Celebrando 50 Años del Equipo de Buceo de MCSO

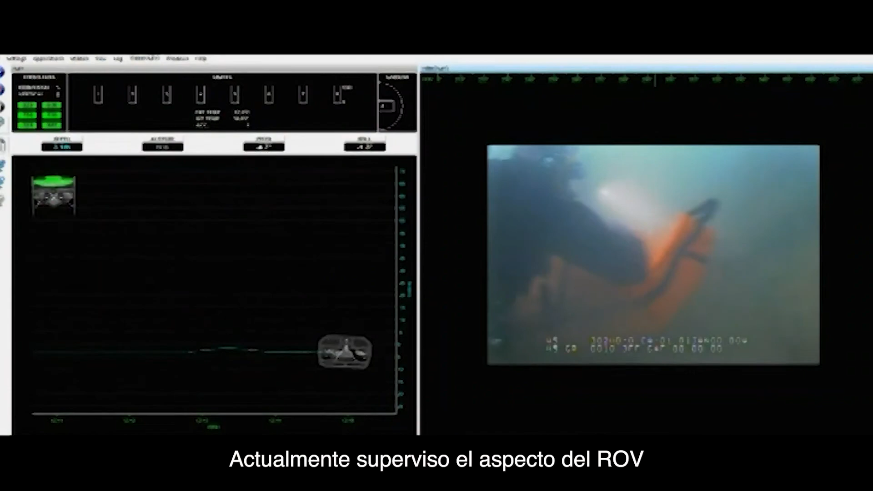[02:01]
I currently oversee the ROV aspect of the Lake Patrol dive team which is the underwater robotic vehicle unit.
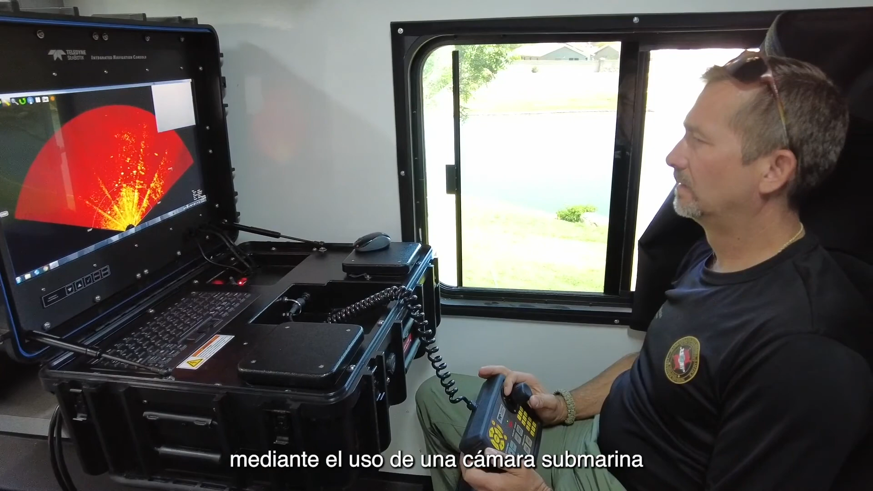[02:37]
We can search and clear a lot of areas through the use of a underwater camera as well as it's also equipped
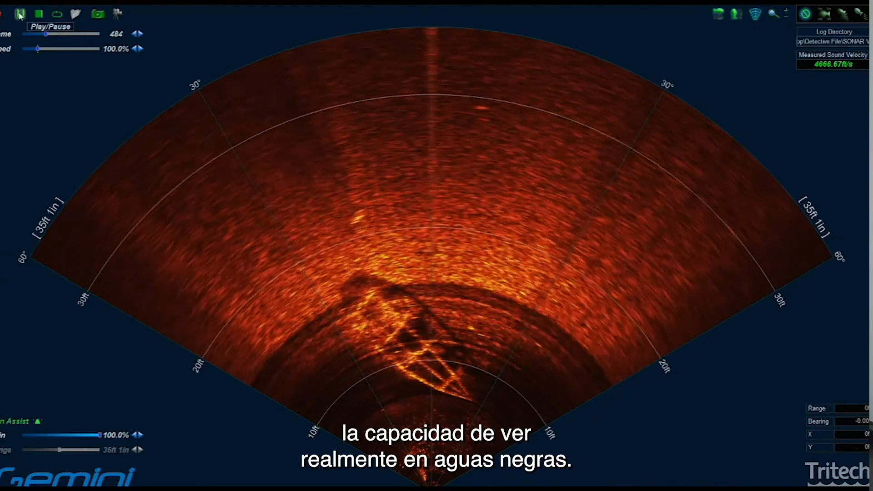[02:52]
It's provided the ability to actually see in black water. We can see underwater structures,